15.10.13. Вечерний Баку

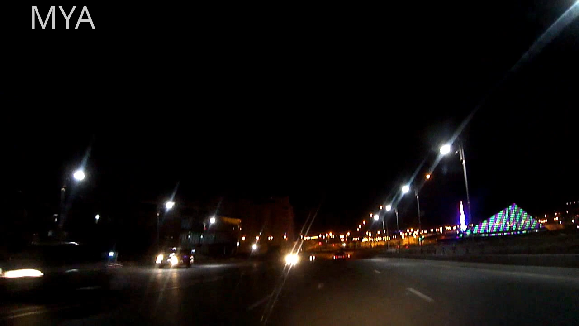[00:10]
Азизбеков, мост, поворачиваем станции, едем со стороны 8 километра, сейчас развернемся, поедем в город.
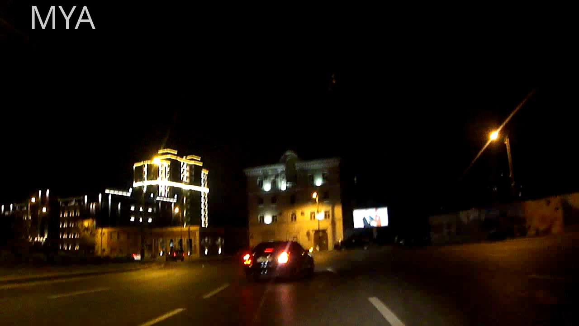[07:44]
Бывшая улица Баринова, Черный город. Новое название не знаю, забываю свое имя. Как называется? Только что состоялся матч Россия-Азербайджан, или вернее Азербайджан-Россия по футболу.
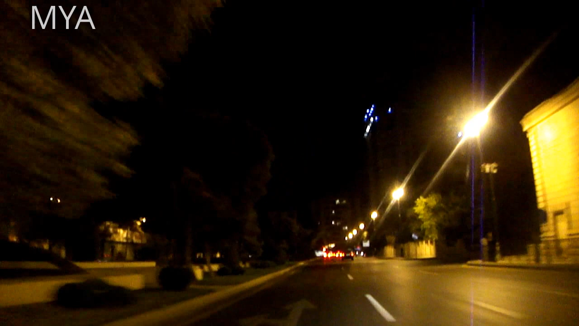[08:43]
Подъезжаем к Гагаринскому мосту, линия Джованшира.